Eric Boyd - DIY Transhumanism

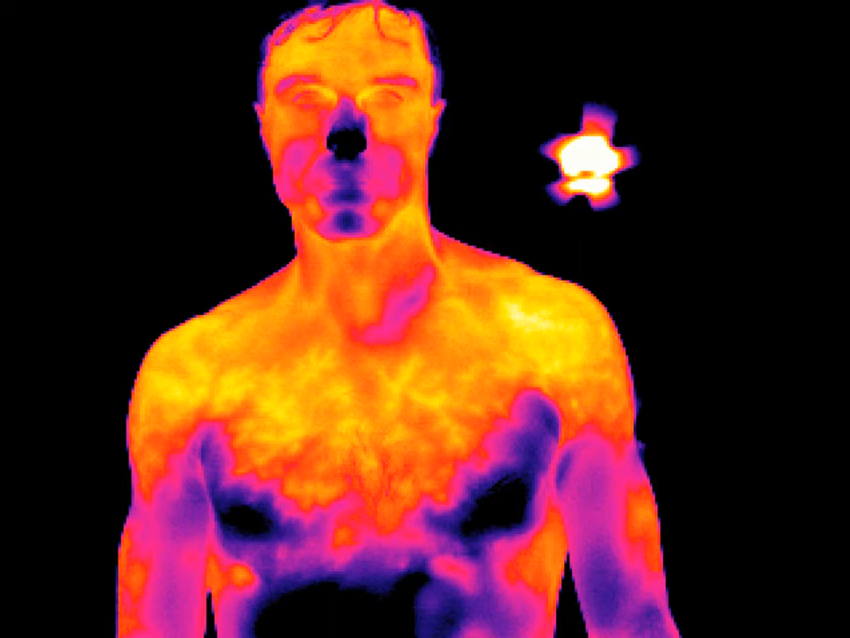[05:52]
It's been a lot of fun building electronic jewelry and, you know, experimenting with this. This was a, like, social augmentation piece. What happens when other people see how fast my heart of eating is going? They can tell when I'm excited or when I'm bored. And this is another sense that I would love to have. This is an infrared camera. It takes shots like this. You can see what's hot and what's not.